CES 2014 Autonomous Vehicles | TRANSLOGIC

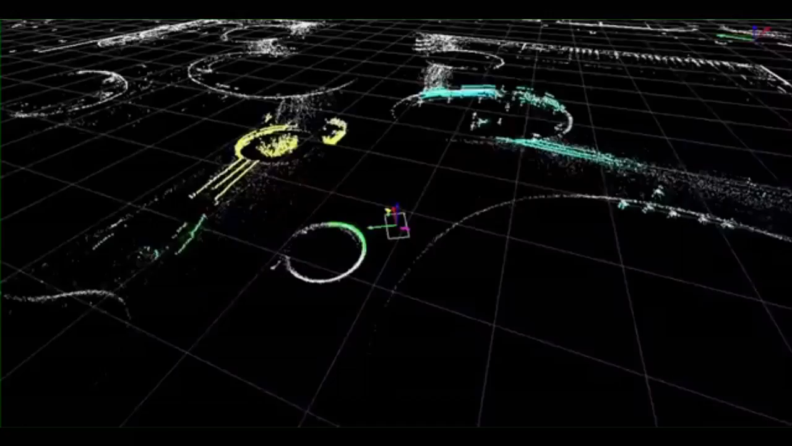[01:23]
The laser detect any obstacle, vehicles, cyclists, pedestrians. And you guys don't use GPS? No. We don't use GPS.
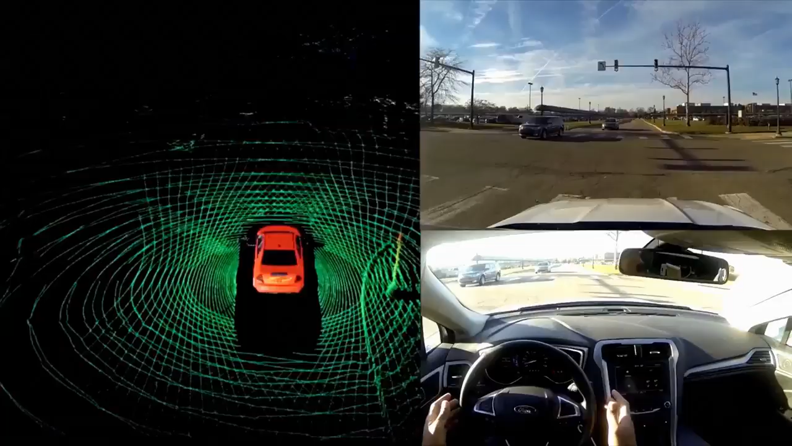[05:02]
It basically uses a bunch of lasers that spin around and do ranging.
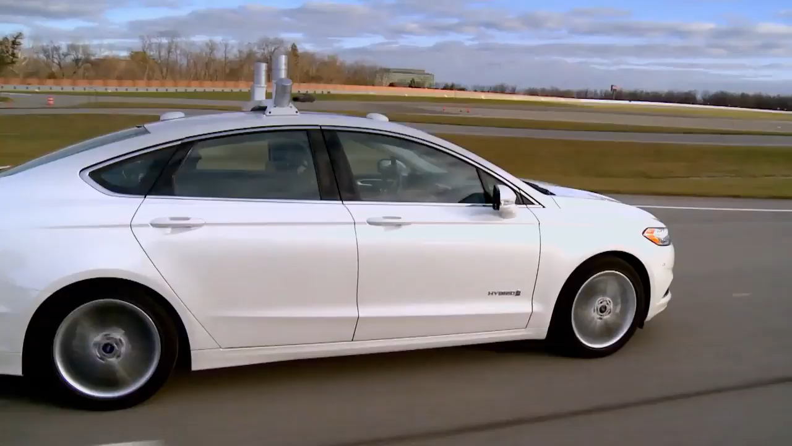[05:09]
So you send out a laser beam and you wait for it to return.
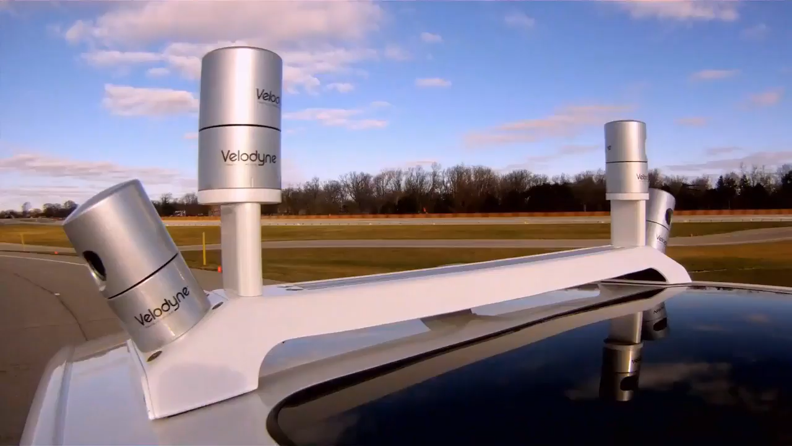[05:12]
And the amount of time it takes to get to a target and back tells you how far away it is.
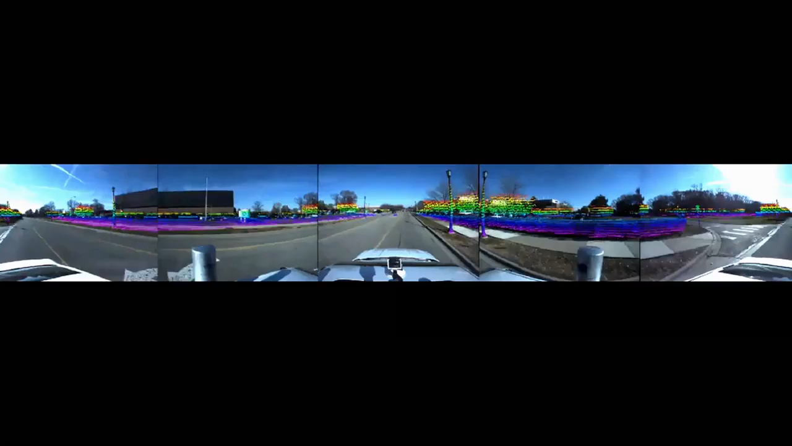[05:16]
You get a very sort of immersive experience of what's around the vehicle. Yeah. It kind of looks like the predator's vision.